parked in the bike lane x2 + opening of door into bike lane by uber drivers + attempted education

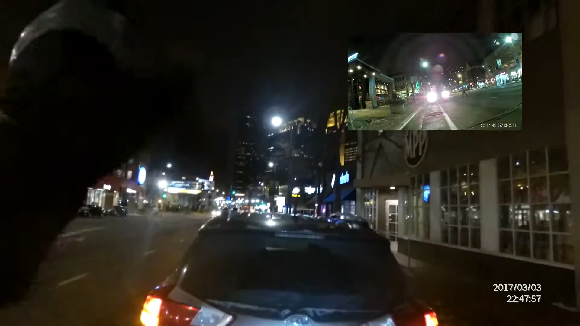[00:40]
You're parked in a bike lane, that's illegal, you've got to move.
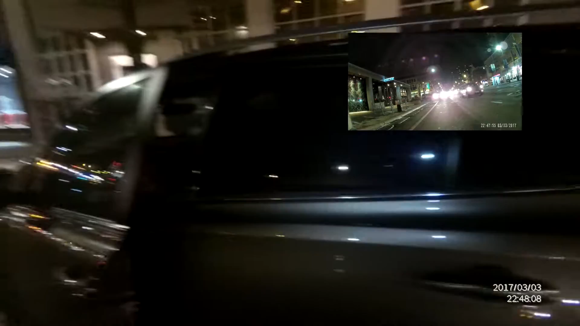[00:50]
It doesn't matter if you're picking somebody up, you've got to move. Come on.
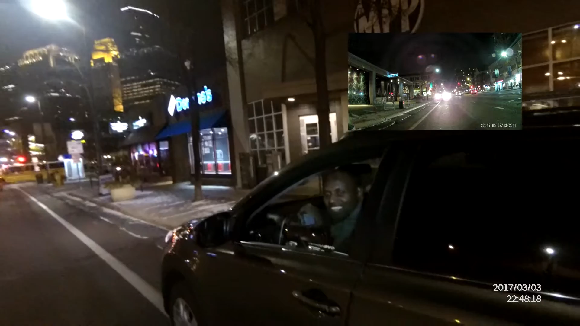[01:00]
It's illegal to be in a bike lane, this is designed to keep me safe, you've got to move. Go on. Go on.
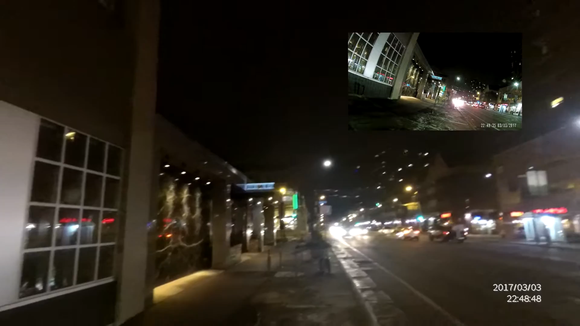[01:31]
It's illegal to park, stop, or stand on a bike lane for any length of the time. You've got to move your vehicle.
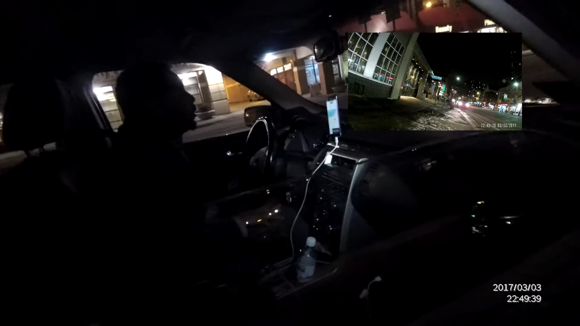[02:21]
I don't think that they'll like it very much when I send them video of you breaking the law, sir. Because they're coming from the federal.
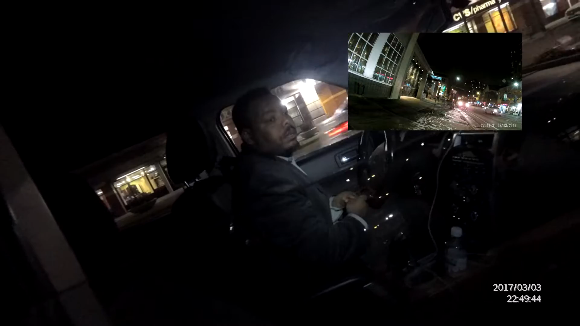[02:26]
That's the problem. You're parked in a bike lane, so you've got to move your vehicle. Okay. I have calculated. That doesn't matter. You're not allowed to park in the bike lane for any reason. There's two parking lots right here. 720 WMN. That's a lot better, dude. Just parking a traffic lane. Fuck's sake, people.